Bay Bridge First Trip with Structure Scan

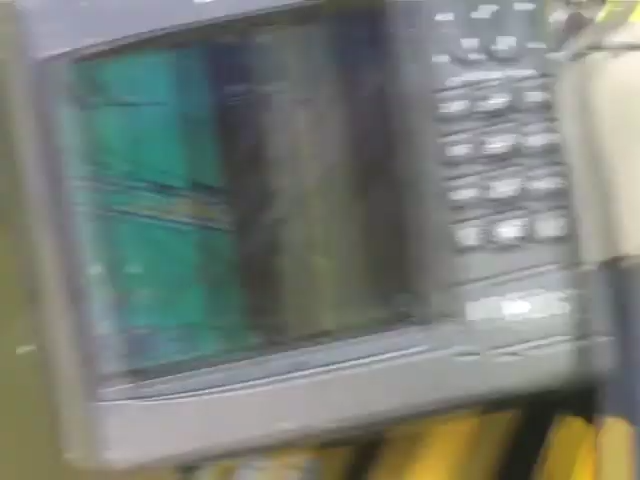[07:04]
Now I don't need structure scan to tell me there's some bridge pilings off to the right and left of me,